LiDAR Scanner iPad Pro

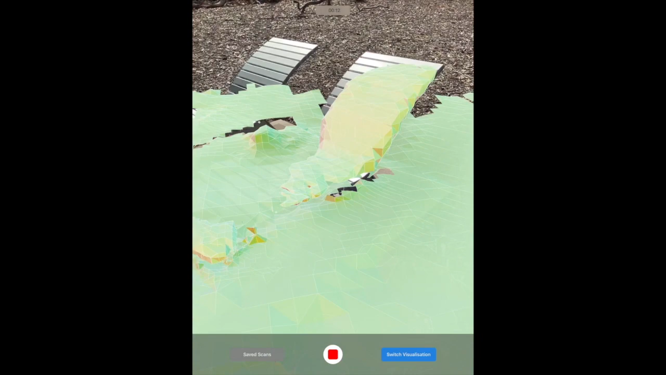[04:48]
the lidar scan onto these chairs is quite different it uses like a solid kind
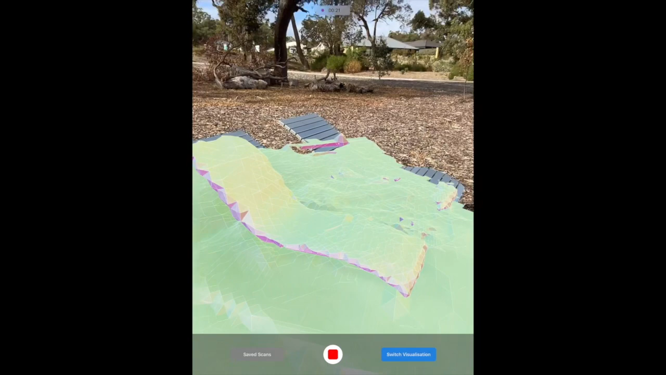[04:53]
of scan and it's in like purple and green and pink tones
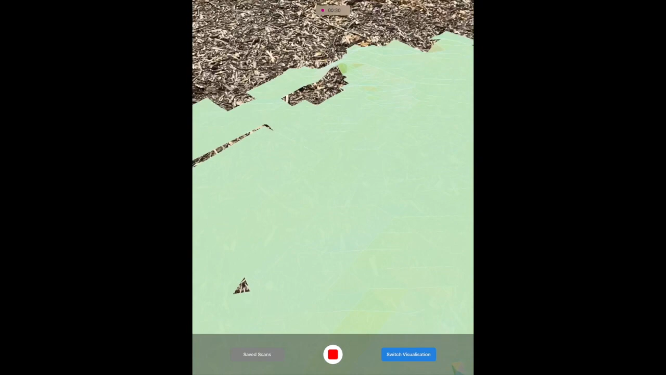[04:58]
it almost looks a little bit 80s and you can swap over the way that it scans and it creates
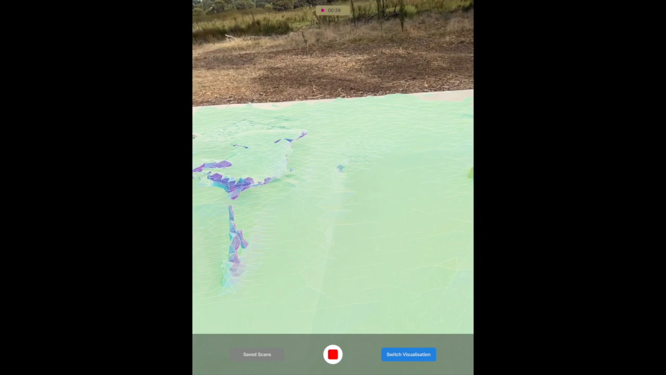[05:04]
kind of a mesh in a neon green which is also a little bit strange
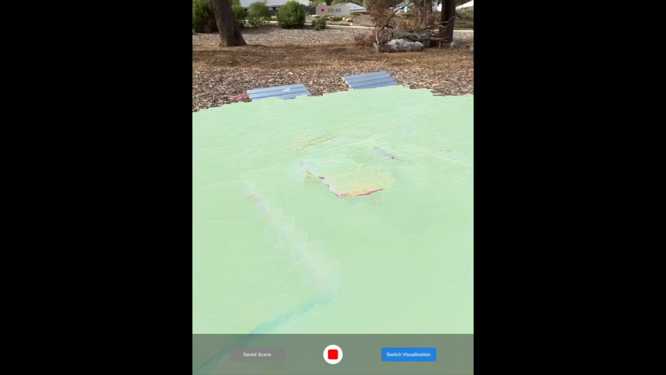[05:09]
to see but I think the whole process of creating a digital scan in front of your eyes can